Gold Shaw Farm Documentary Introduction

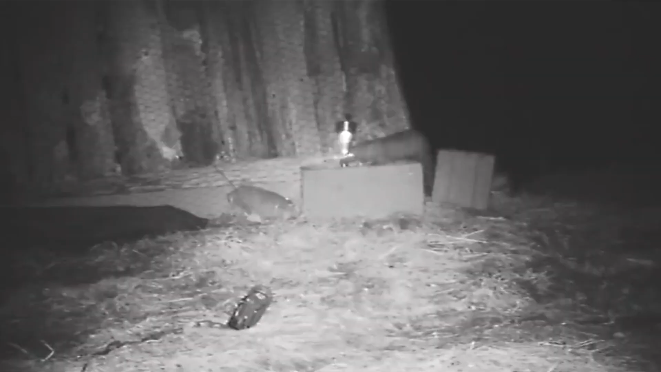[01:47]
The next night, I even set up trail cameras to watch for stuff.
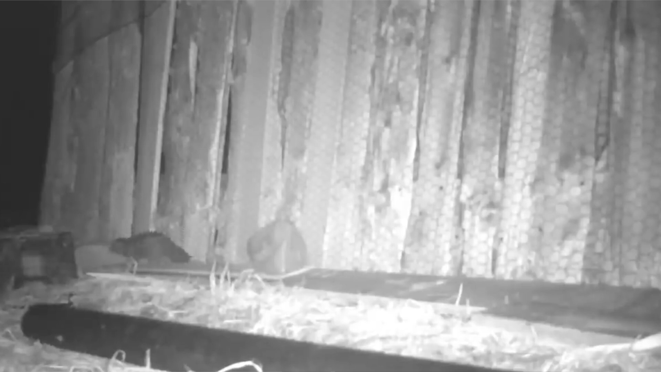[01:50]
Happened again. And I had basically on trail camera footage. I saw a mink, which is like a big weasel, sneaking into the house and attacking.